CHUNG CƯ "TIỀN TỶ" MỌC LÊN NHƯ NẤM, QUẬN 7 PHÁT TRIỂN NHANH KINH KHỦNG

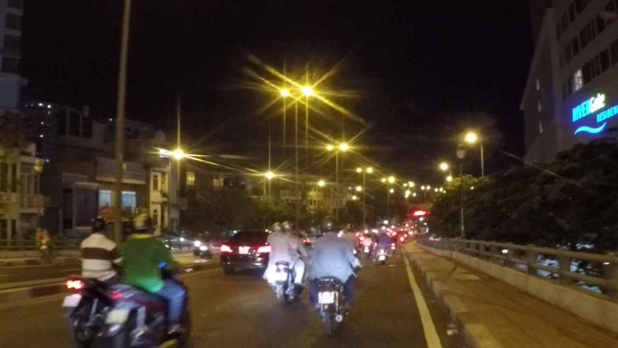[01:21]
Giờ đất khan hiếm. Còn đây bên đây thì chung cư cũ lâu đời.
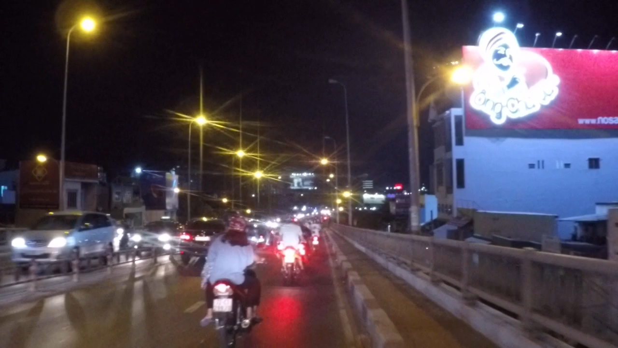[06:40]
về. Hồi nãy chung cư này mới xây, đang xây nè. Đang xây. Mà nhà cũng cỡ 3-4 tầng nữa.